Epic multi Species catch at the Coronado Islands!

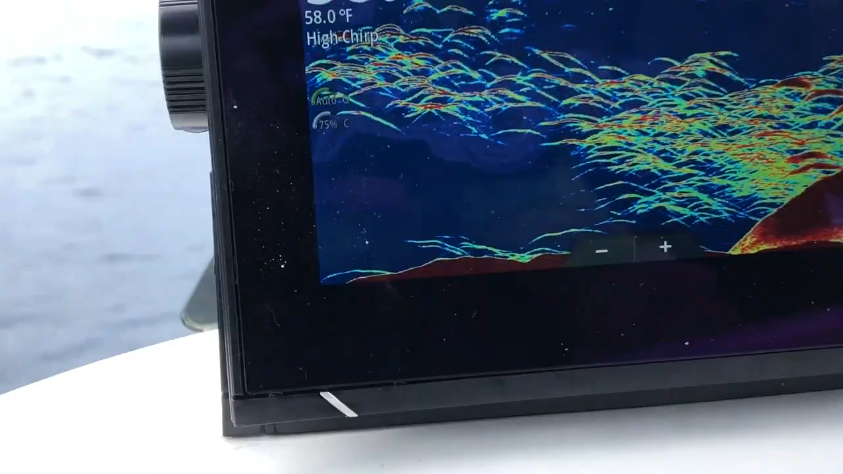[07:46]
Look at those marks on that screen. Look at this.
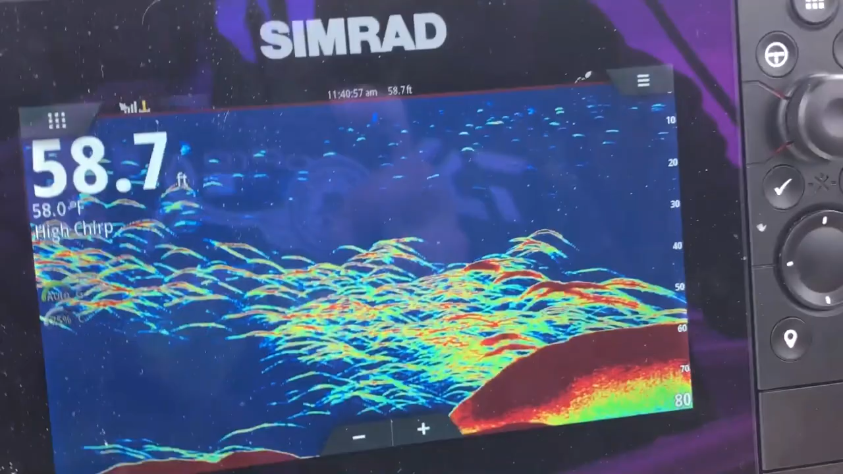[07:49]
On screen: depth 58.7 ft, water 58.0°F
Look at those fucking marks, dude.
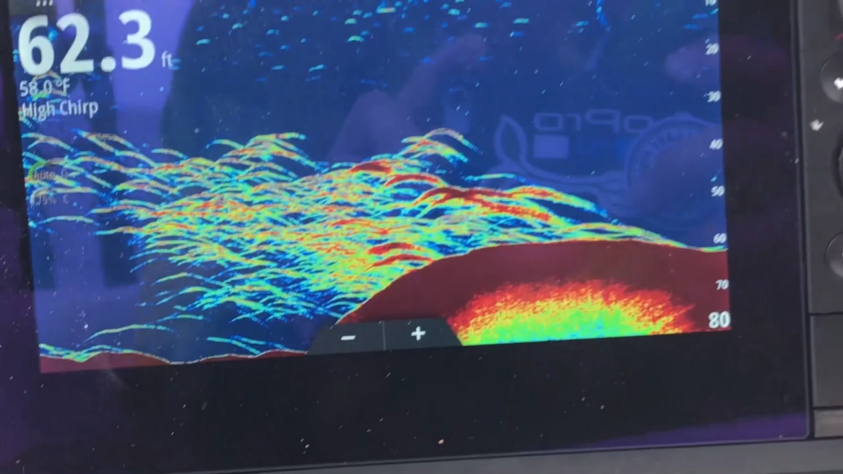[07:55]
On screen: depth 62.3 ft, water 58.0°F
Yeah, I'm gonna swing back around. Damn.